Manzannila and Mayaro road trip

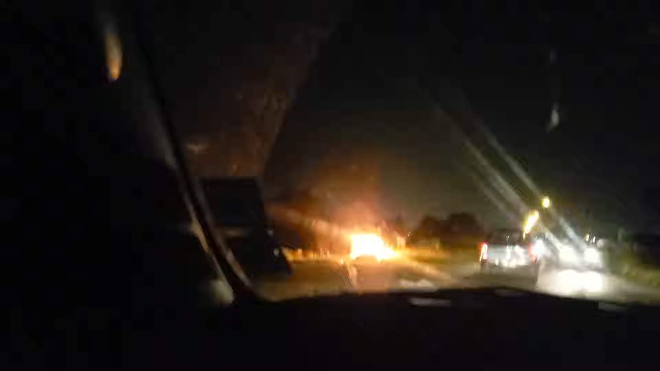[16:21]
Mm-hmm. Look, fire. Big fire. Yeah, them kids. Real bead. They're real bead. So we in Ragno.
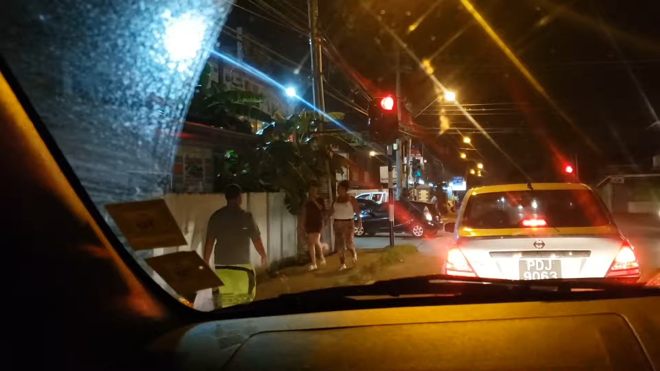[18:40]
No! We buy Swami's bar. Here I have no venue on it. I have no blue one thing like bar. Yeah, good. They're just part of the bus. Swami's bar? Swami's bar, yeah.
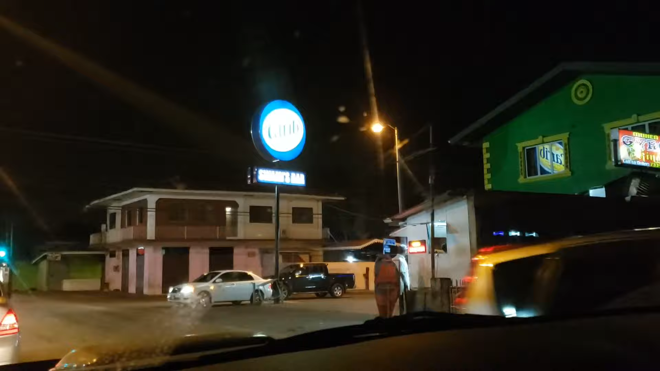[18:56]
Oh, this is the here, see how the big line on there? Oh, yeah.
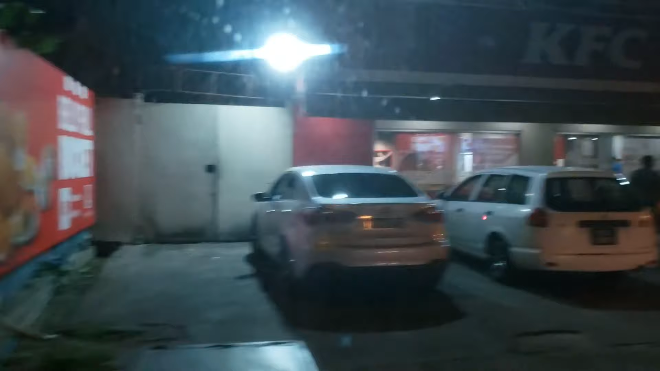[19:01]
Big COVID-19 thing, and here had real big lineup outside.
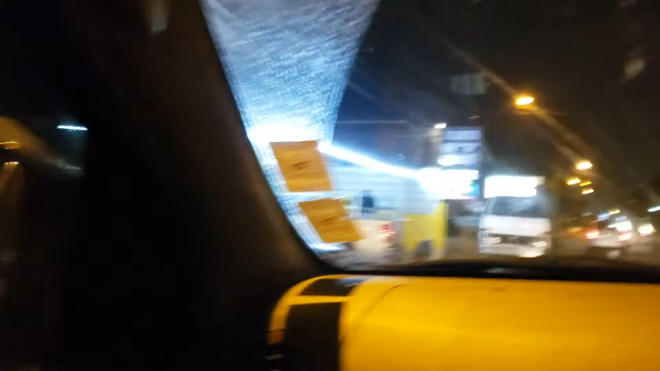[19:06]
Real lineup. But on this stretch, real habas. Is that bar there? Look, green and light, green and blue lights. That bar?
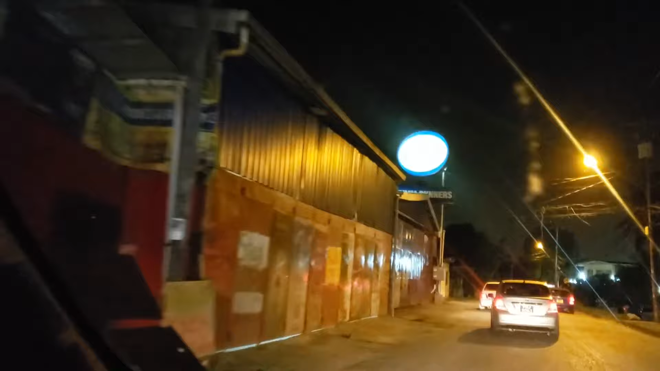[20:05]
So this is the famous Ram Runners.
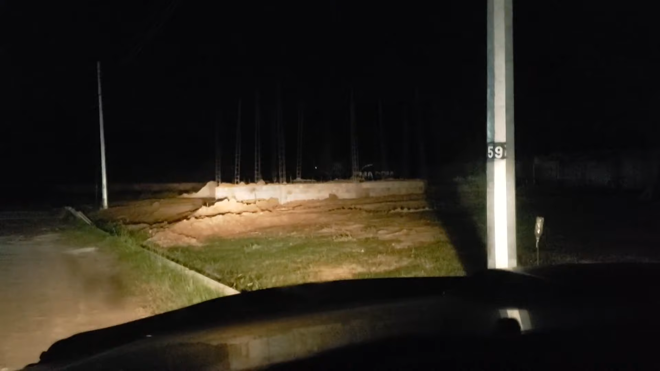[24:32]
The house coming up here, man. It's only 2 weeks this house start. Yeah, right across the road from where we. There's we and we got a neighbor right there. So guys, I hope you enjoyed our vlog today.